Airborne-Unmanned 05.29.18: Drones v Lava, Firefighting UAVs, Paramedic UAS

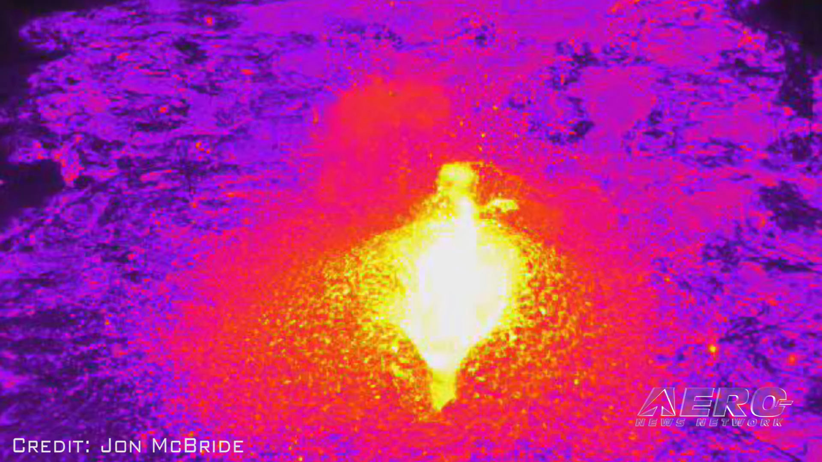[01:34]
Thermal imagers and GPS positioning help determine the direction and speed of the lava flows,